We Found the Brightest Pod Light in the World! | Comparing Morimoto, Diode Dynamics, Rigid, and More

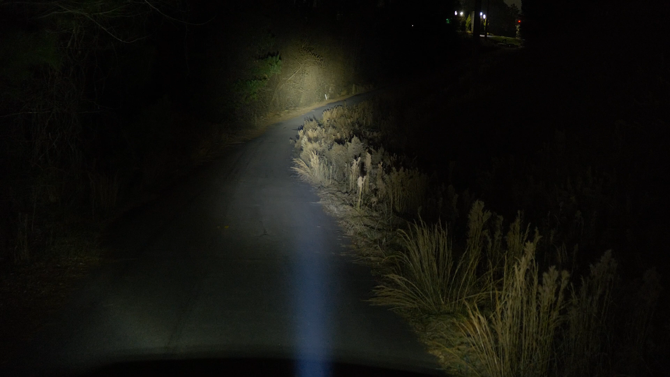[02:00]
The claim candela from Diode Dynamics was $406,100 out of the spot beam pattern. And we measured $400,100 candela. All across the board, their claim candela matches our measure candela pretty closely.